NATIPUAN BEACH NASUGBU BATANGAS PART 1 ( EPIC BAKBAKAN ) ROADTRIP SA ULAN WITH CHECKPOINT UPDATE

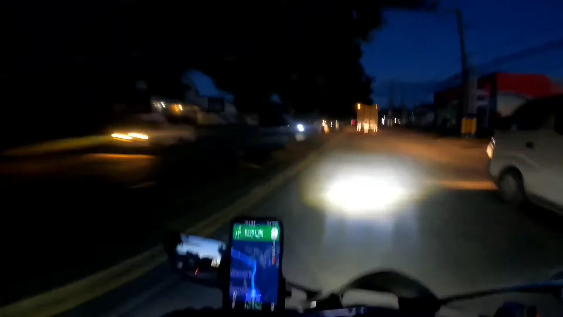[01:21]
doon tayo pinapadaan sa Kibiyang Tunnel. Lamig ha. Welcome Das Marinas, Cavite.